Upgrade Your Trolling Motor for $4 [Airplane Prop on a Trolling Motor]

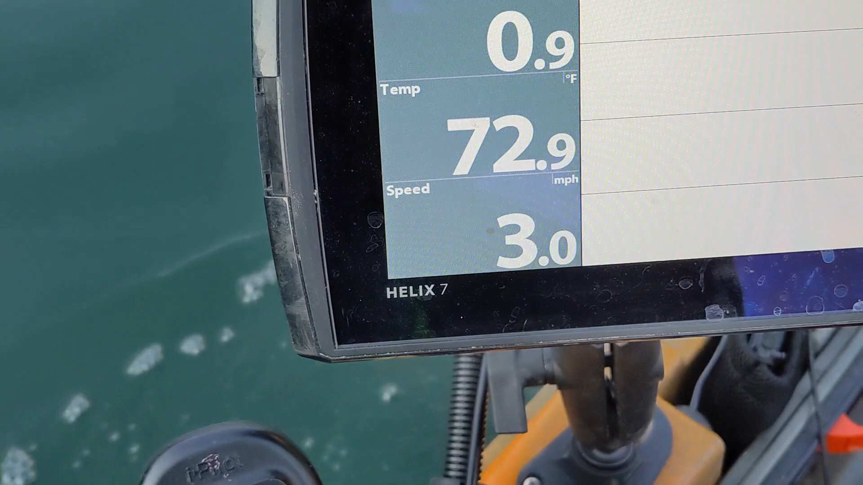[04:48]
On screen: speed 3.0 mph
See what happens.
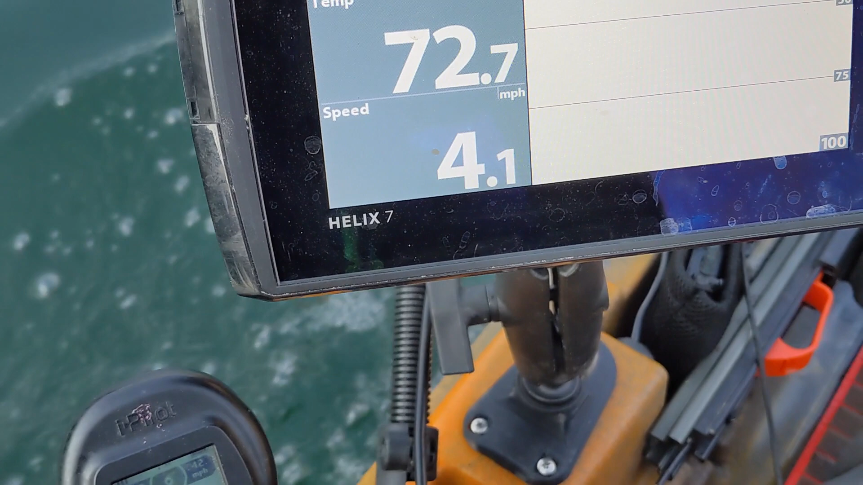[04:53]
On screen: speed 4.1 mph
Holy smokes. I gained I did gain not nearly as much as he did in his video but I've gained about
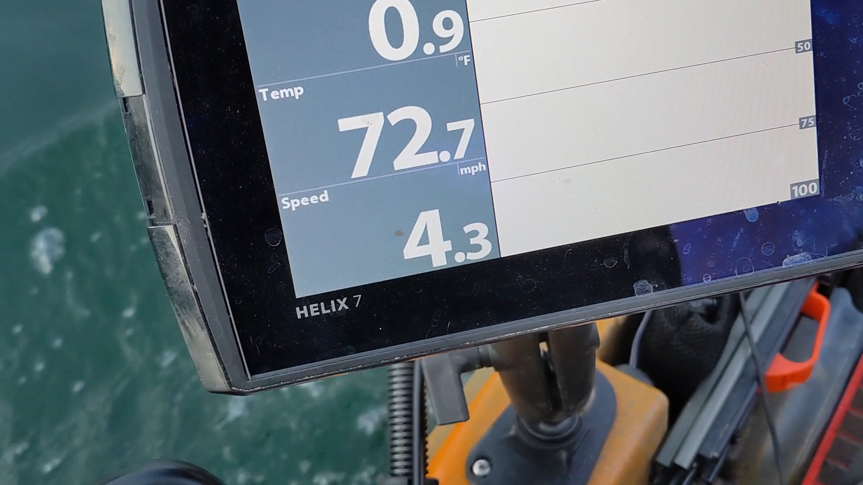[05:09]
On screen: water 72.7°F, speed 4.3 mph
0.3 miles per hour. So just a little bit more speed. It's not not quite as extreme as I saw in his video. He had a little more chop than I did but it is an increase in speed.